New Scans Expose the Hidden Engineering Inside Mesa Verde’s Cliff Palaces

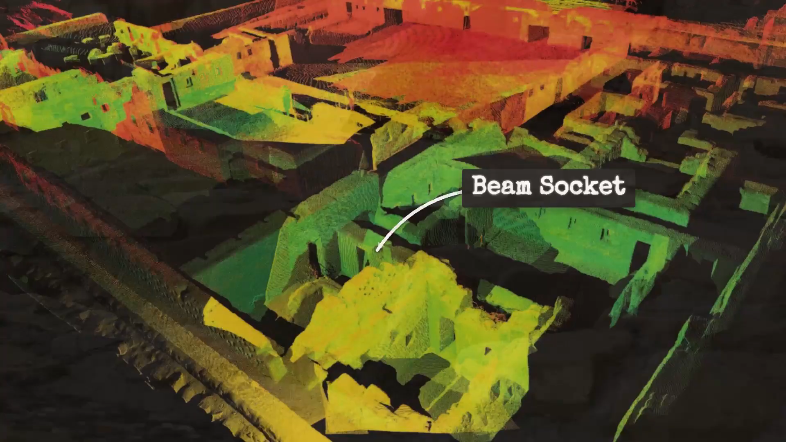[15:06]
A faint bow in a sandstone wall, the re-cut edge of a beam socket, a line where new mortar blends with old.